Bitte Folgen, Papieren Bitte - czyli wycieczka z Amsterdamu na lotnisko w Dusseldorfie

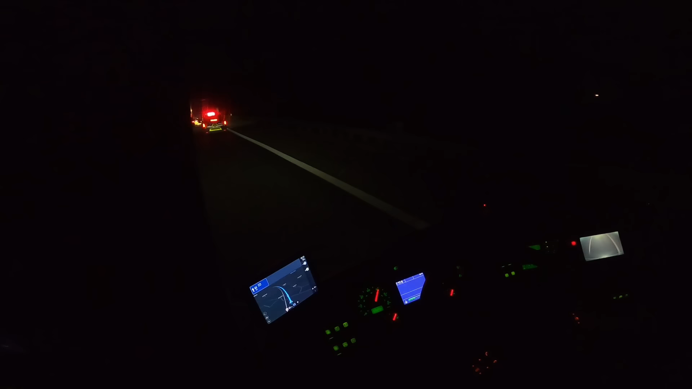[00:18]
Jadę. Papieren zibite. No, widziałem, jak już mnie wyprzedzali to i zwolnili. Też mówię, a będzie zabawa.
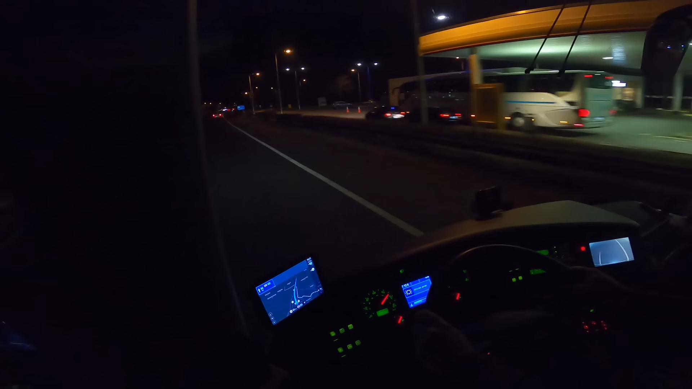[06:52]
To po prawej, za krzakami, to już jest niemieckość. Wiecie co? I tu sobie staniemy. A ja nie staniemy. O, policaje stoją, zobaczcie.
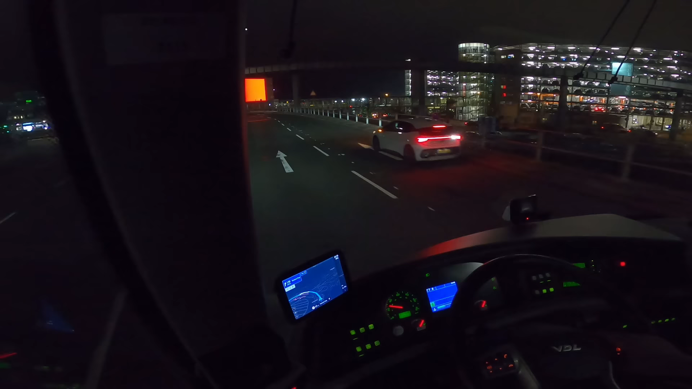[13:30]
To jest zbyt proste, słuchajcie. Dobra, już widzę. Autobusy, ciężarówki i wszystkie wynalazki tutaj.
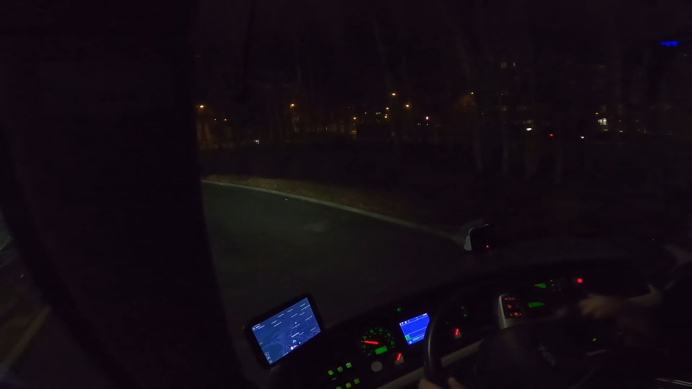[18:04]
Próbowałem znaleźć sobie, jak zwykle, informacji na stronie internetowej. Ale niestety na stronie internetowej to jest informacja o wszystkich parkingach, ale jak zwykle grupa wykluczona zawodowo, kierowcy autokarów, nic nie było. No i gdzie? Autostrady, hotel. A gdzie teraz się podziały nagle? Airport City, Bundespolizei, terminal, terminal. Dobra, gdzie się teraz podziały?
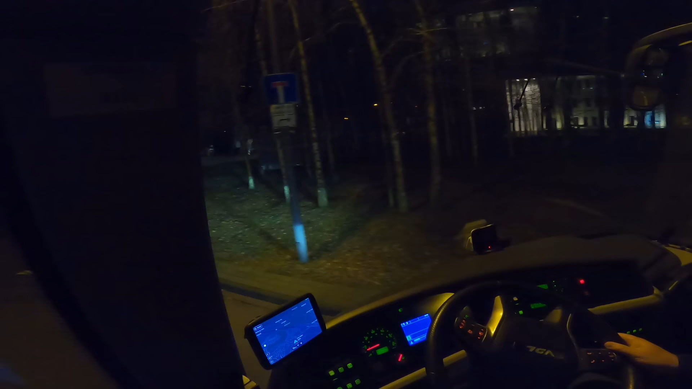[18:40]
Długi postój. Aha. Teraz w prawo. A, bo tam się nie dało. Takie labirynty. I w lewo. Nie, w lewo są odloty, a prosto są przyloty.
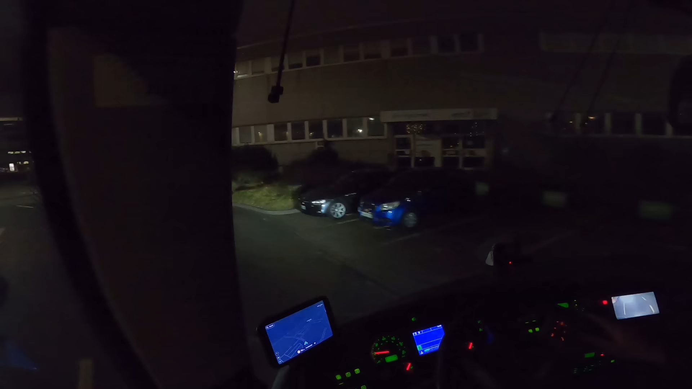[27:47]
No i teraz, no niby dalej jedziemy. Tu są taksówki.
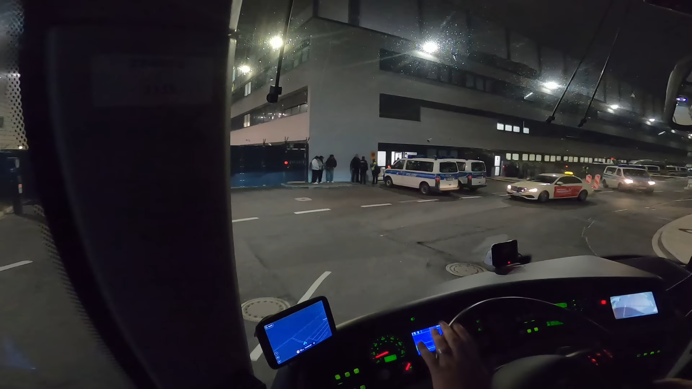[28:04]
No nie wiem, ale to mi tu nie wygląda.
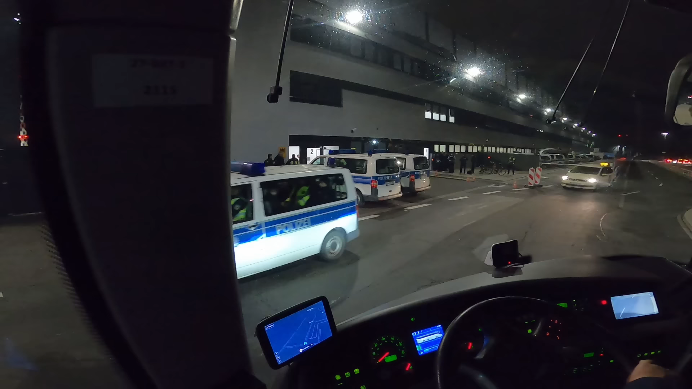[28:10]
To mi tu, słuchaj, tu jest w ogóle policja. Tu jest ciasno, tu jest wąsko. To mi nie wygląda. Teoretycznie, nawet jak się spojrzy na zdjęcia satelitarne, to teoretycznie tu jest plac dla autobusów.